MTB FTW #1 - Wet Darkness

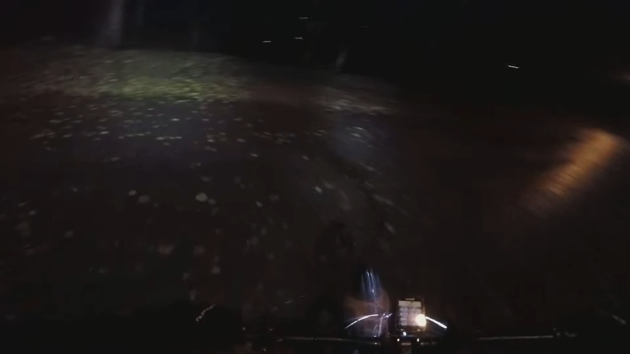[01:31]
Åker man upp igen? Jag är dum i huvudet. Jag måste vara dum i huvudet. Det är 4 grader ute, det är mörkt. Det regnar.